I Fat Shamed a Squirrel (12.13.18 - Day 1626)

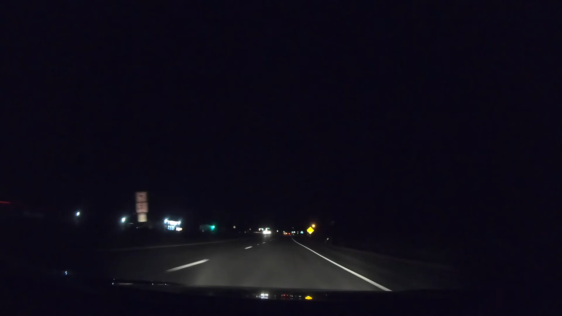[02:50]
Still doing some night test, dark test with this, see if it's any brighter than what it used to be. Hard to tell until I edit, to be honest with you. That itty bitty little screen, not easy to tell. The reason I haven't done time lapse in a while is because it wasn't very good, so let's just for the hell of it.